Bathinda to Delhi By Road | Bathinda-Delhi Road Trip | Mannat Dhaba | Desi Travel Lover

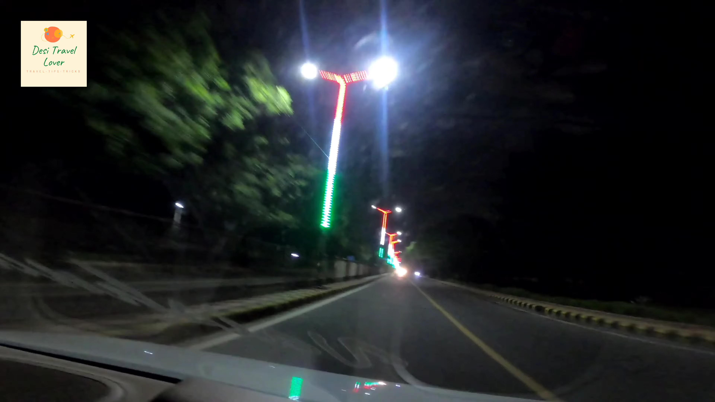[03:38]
और ये हमारा ट्राई लाइट है, हमारे देश के झंडा का रंग से मतलब ये लाइटिंग किया गया है, बहुत ही अच्छा है, ब्यूटीफुल।